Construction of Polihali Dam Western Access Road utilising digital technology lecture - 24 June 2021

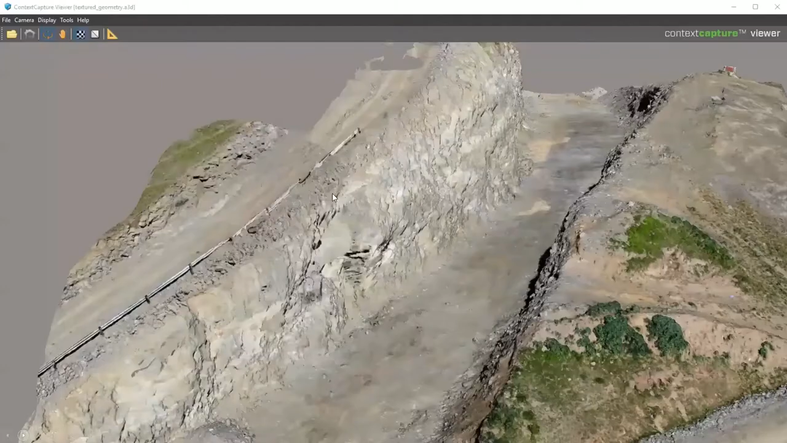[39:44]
the 3d model of it so you can see the context capture viewer of that area there's
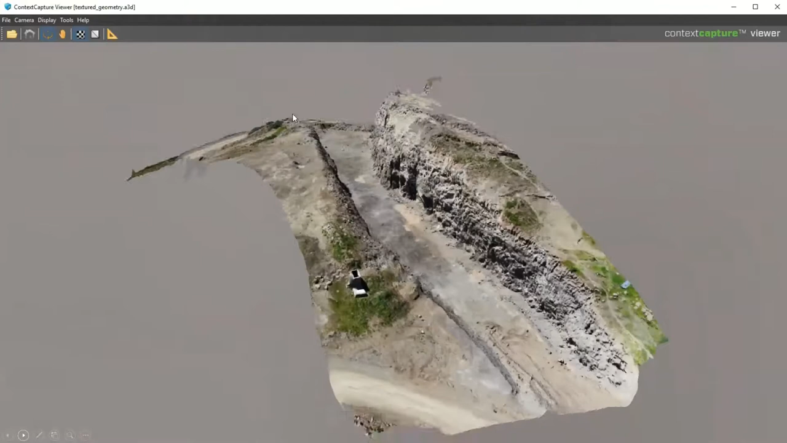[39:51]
um one of the things that the geotech specifically like to do is to turn off the imagery and then they can see the the material properties or the rock formations
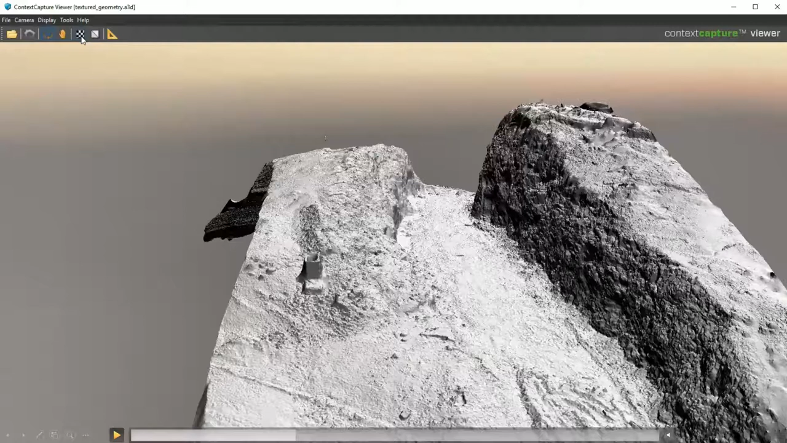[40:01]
more clearly without the distraction of color um luckily this or
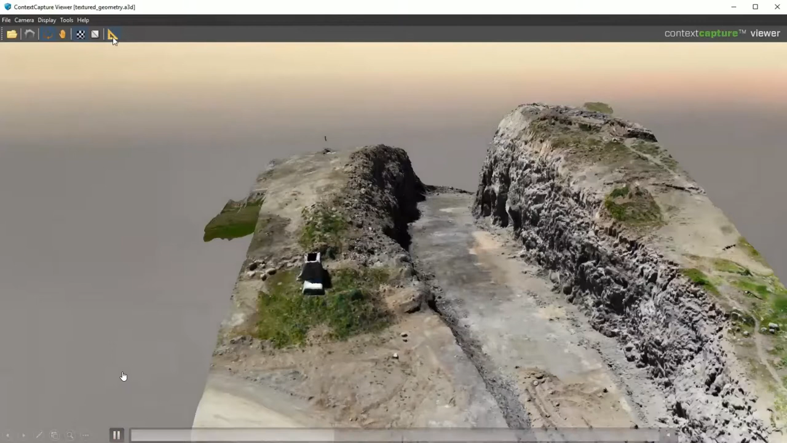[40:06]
this model skin also is quite decent on scale so you can take measurements you can take areas
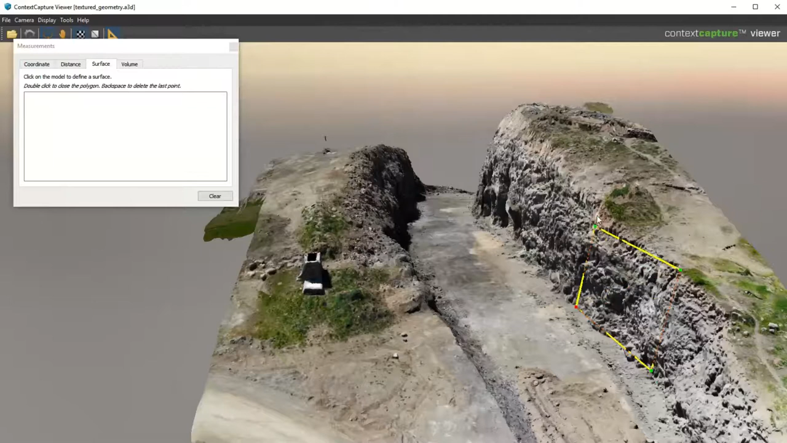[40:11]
um to get an idea of what what is represented to you if if that helps to inform the decision the more you can when you fly a drone you can have ground control points which we basically printed a1 papers with a big x on it and we put it on places on the ground and then when you you fly the drone it takes pictures of that and if you know the coordinates of that x's you can make your model more accurate if you don't have it it
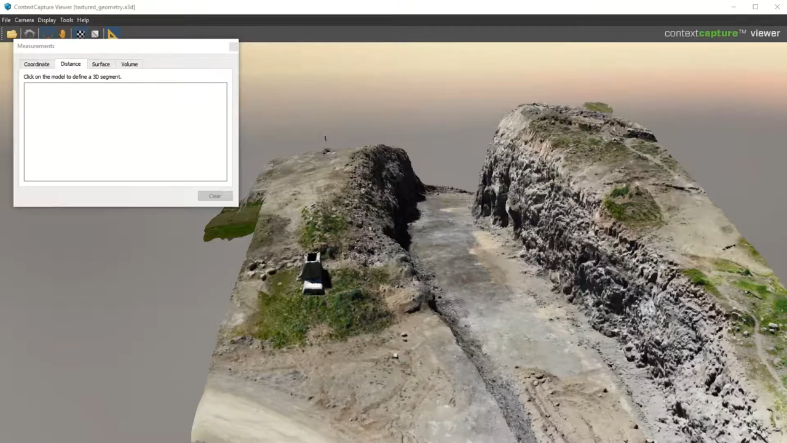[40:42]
doesn't make that much of a difference you'll just see some distortion um especially if you take a very long slender picture you'll see some distortion at the ends which can be corrected with some ground control points my personal favorite of using the